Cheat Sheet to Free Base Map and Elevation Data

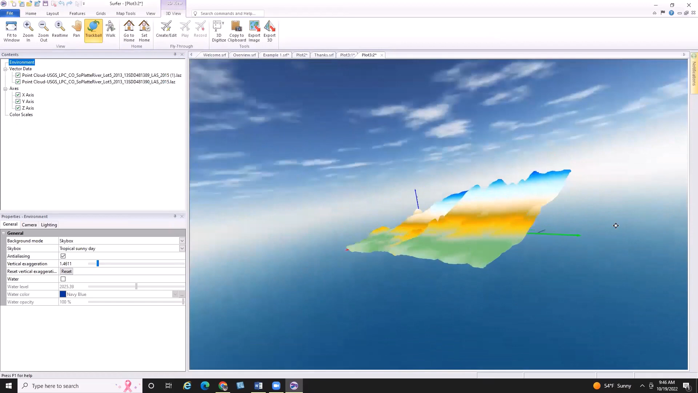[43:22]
We can, um, certainly adjust that inside the plot window if needed. I just wanted to show you how, uh, again, this is not even gridded data. This is just, uh, points that are side by side, okay, in the point cloud.
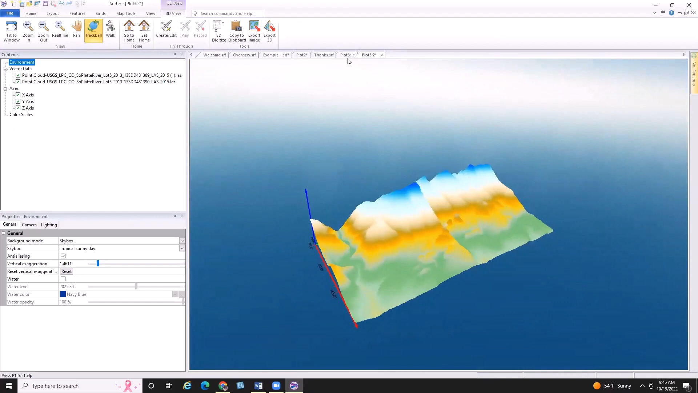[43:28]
So let's go back here, uh, in server and I'm going to grid the, the two files, um, so then we have a surface I can drape an image on.
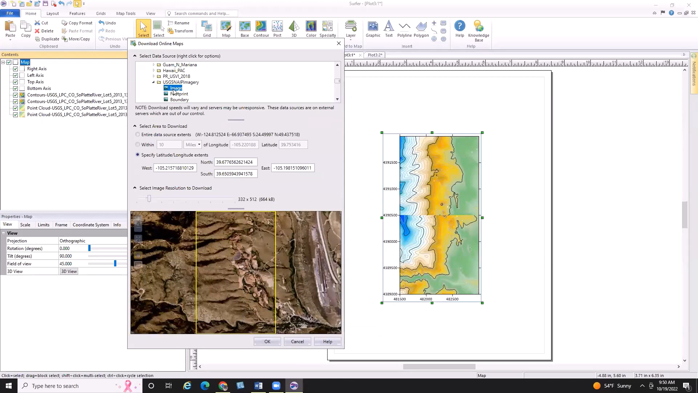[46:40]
So, uh, that's great. And you could see here, zoom out just a little bit, you can see my yellow bounty box, uh,
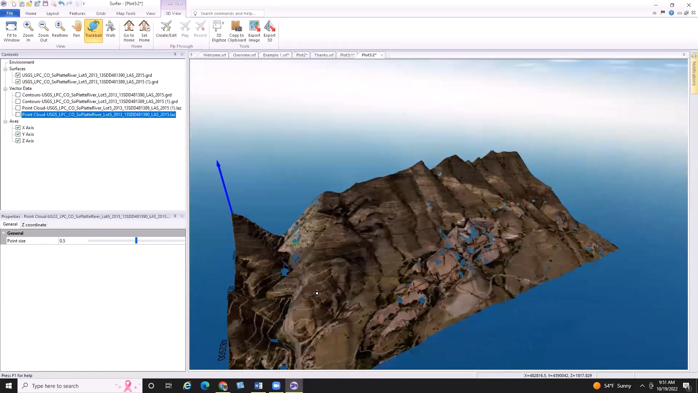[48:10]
You can see that I have a really nice looking base model here with some contours, some excellent 3D elevation.